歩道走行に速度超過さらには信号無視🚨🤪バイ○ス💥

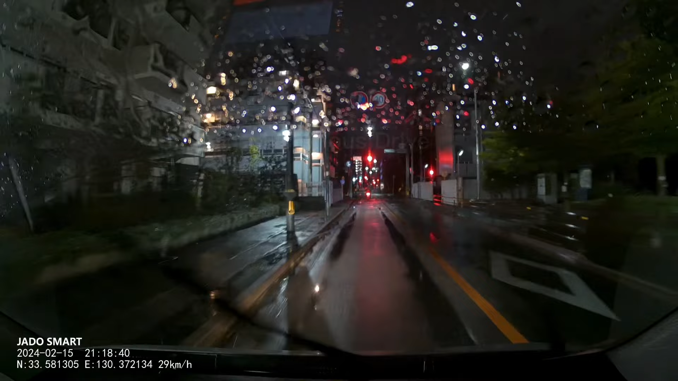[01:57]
赤信号での停止線越えは信号無視になります。
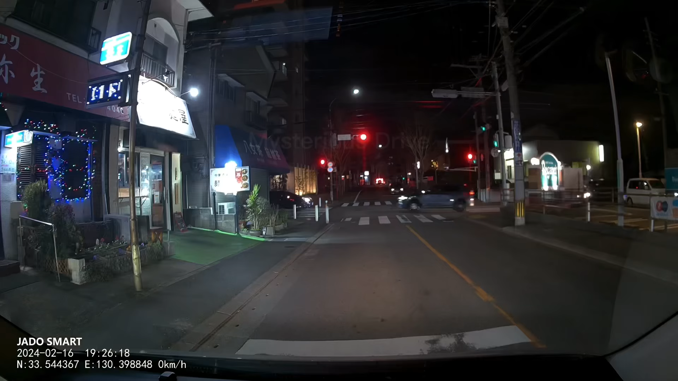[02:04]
こちらも
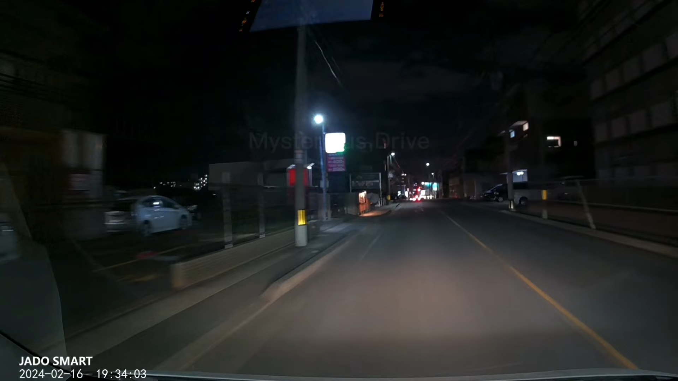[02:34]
付近に人影が。横断しませんでした。歩行者がいないことが明らかでない場合、停止位置で止まれる速度まで減速しましょう。